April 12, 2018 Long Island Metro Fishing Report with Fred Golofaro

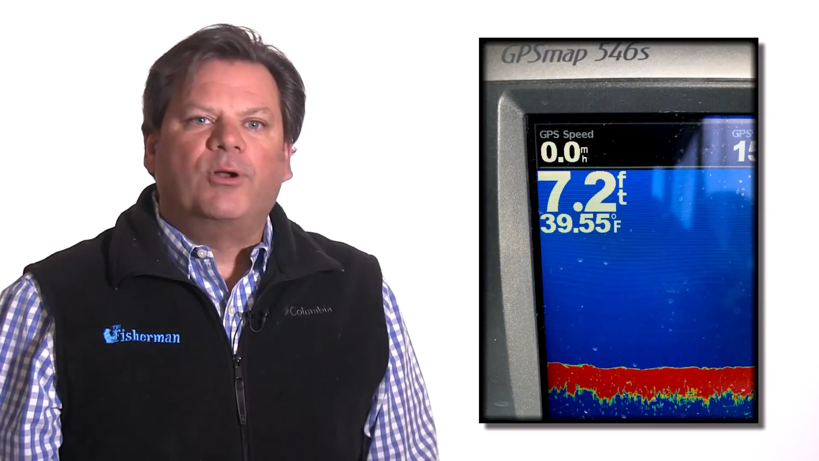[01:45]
On screen: depth 7.2 ft, water 39.55°F
at it again but all he had to show for his efforts was this photo of the water temperature captain